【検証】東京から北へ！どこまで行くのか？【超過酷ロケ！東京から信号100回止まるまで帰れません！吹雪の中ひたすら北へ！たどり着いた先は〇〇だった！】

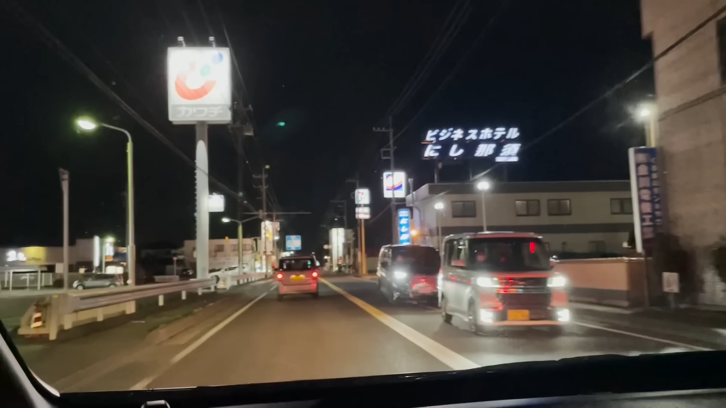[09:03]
那須塩原来ましたこれ西那須多分そうじゃろこれそうね
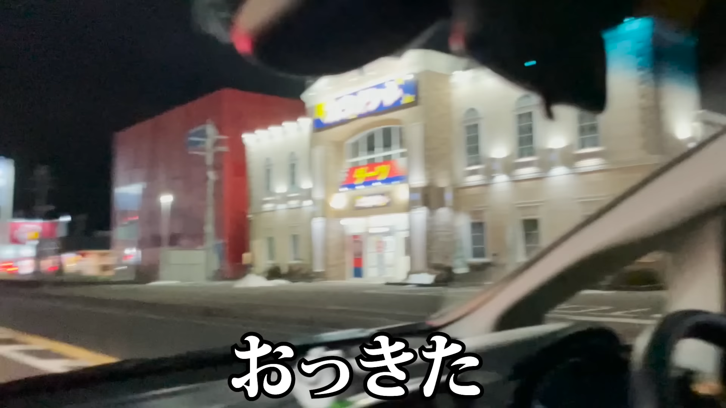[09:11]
おっ来たいやいやダメ違うよいやこれ違うだけどさっき止まってカウントしたやつだよこれ違うよそうだよだって信号これしかなかったもんほんま?
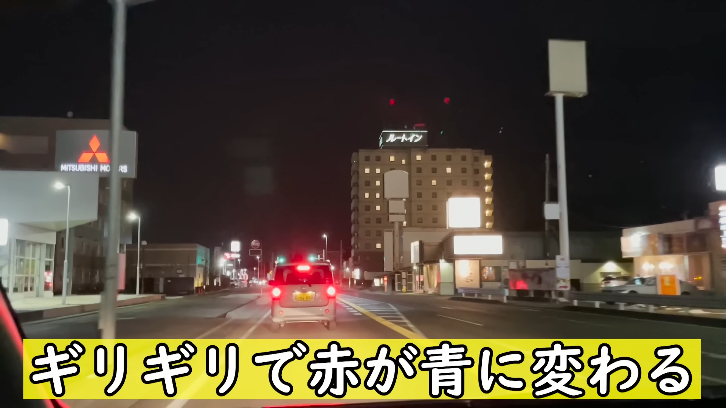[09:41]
いやいや今のはどうなん今のはどうなんダメよ今の
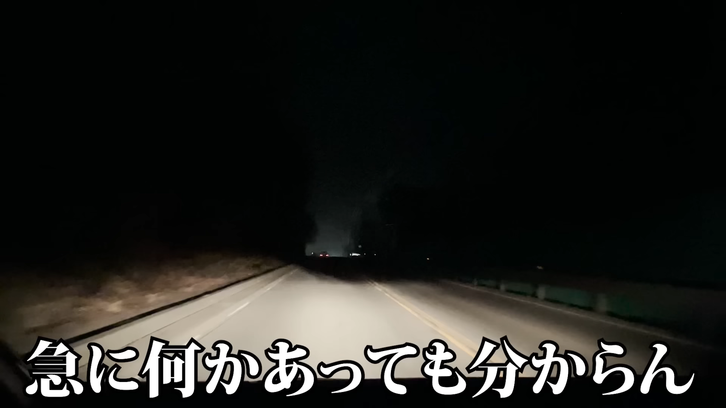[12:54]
街灯が一方もないんだけど急に何かあってもわからん肉まんとか落ちとってもわからんうわぁ!
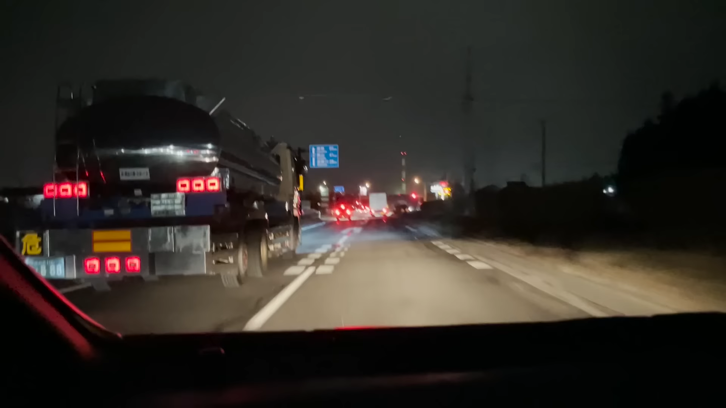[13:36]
79氷山何キロ?41キロまだ41キロは見えない80
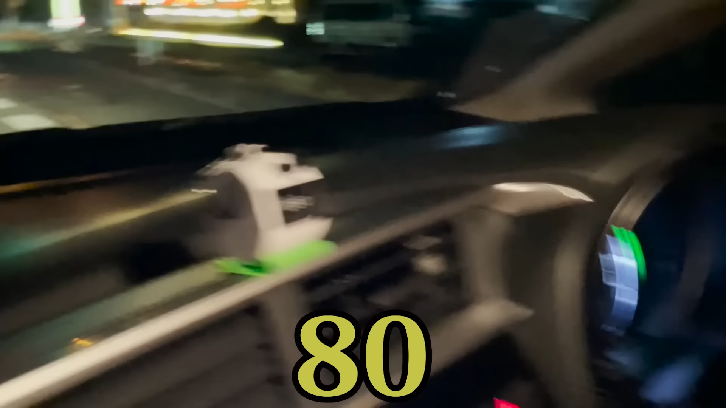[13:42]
マジであと19見えてきたよし来た来た来た
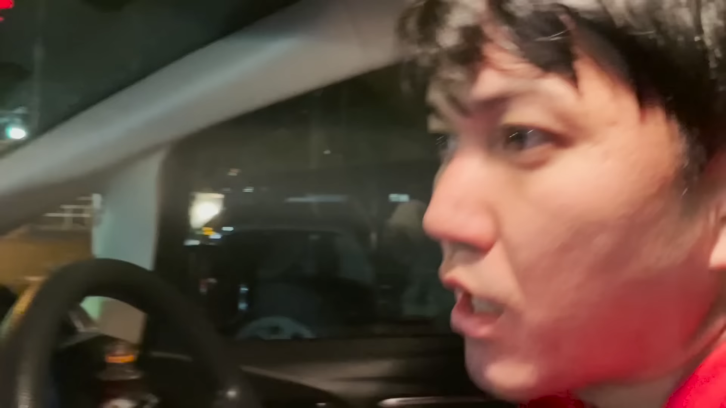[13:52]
82
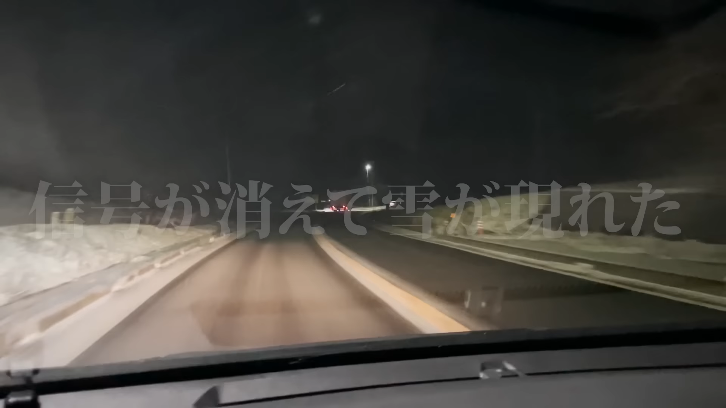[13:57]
またさっきの感じや雪だけ増えてきたやっぱ増えて頃だね北に行けば行くほど